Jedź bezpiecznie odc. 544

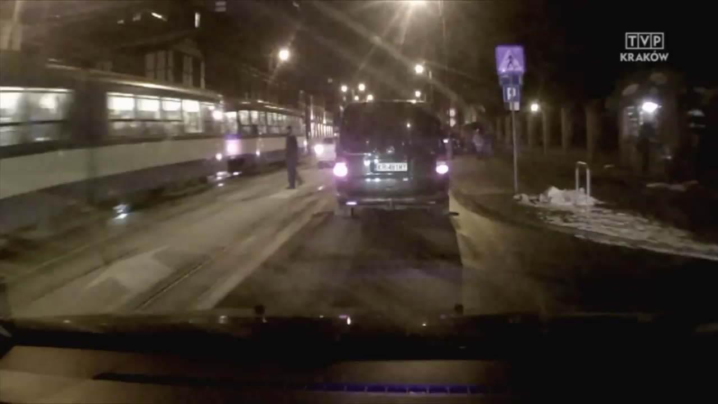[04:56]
Tutaj na Lubicz to jakaś zdumiewająca sytuacja. Pani idzie, pan ją wstrzymuje.
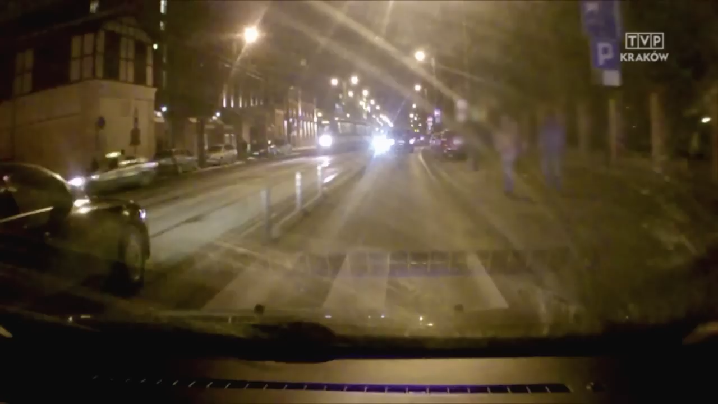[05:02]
No proszę państwa, no już przepuściłem tych pieszych, którzy mieli przejść, a ci państwo doszli z boku, jeszcze nie są na przejściu dla pieszych, a mimo to na siłę chcą wejść. Mężczyzna uznał, no nie, no nie teraz. Dojdźmy może do przejścia. Wstrzymuje panią. Pani nie podnosi rękę i na siłę wchodzi. Notabene, czy ona była na przejściu dla pieszych. No nie, no tak zdezorganizujemy kompletnie ruch samochodów. Nie o to chodzi, proszę państwa.